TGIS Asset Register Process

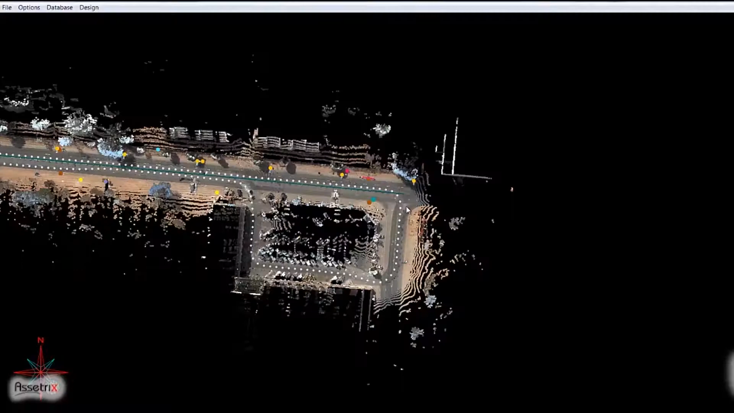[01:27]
This results in a 3D point cloud data set of the covered area.
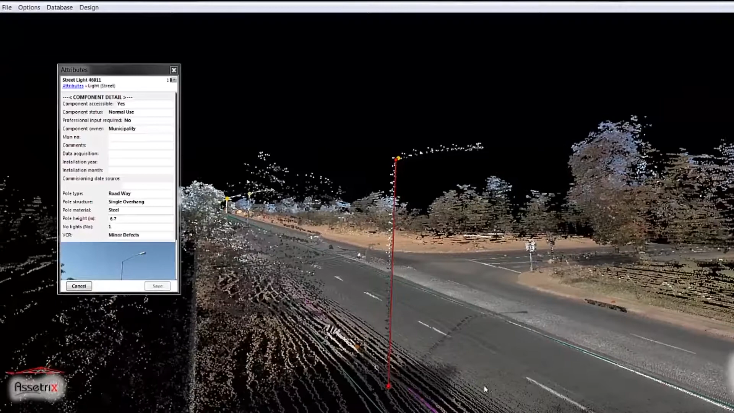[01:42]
This attribute data provides accurate measurements and positions of assets
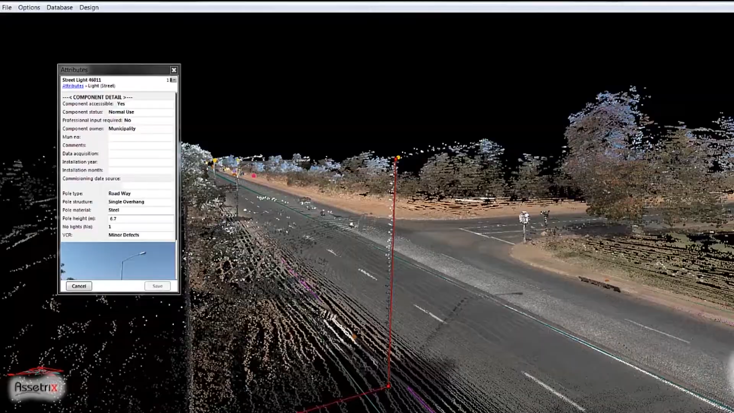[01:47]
as they are in their current state at that point in time of the survey.